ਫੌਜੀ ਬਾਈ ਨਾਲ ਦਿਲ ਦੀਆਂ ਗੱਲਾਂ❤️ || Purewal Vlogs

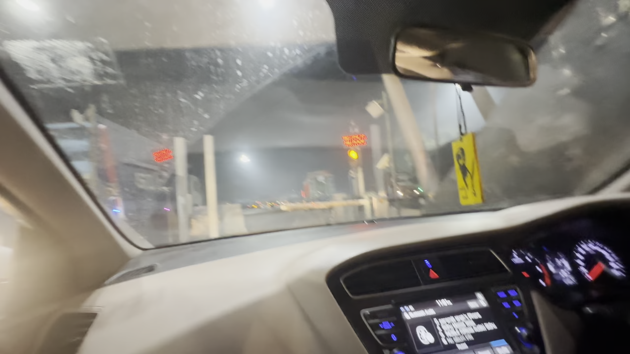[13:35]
ਪਲਾਜ਼ੇ 'ਤੇ ਖੜ੍ਹੇ ਹਾਂ ਅਤੇ ਟੋਲ ਪਲਾਜ਼ੇ 'ਤੇ ਕੋਈ ਬੈਠਾ ਨਹੀਂ ਅਤੇ ਆਪਣੇ ਪੈਸੇ ਕੱਢੇ ਨਹੀਂ ਜਾਣਦੇ ਅਤੇ ਲੇਟ ਆਪਾਂ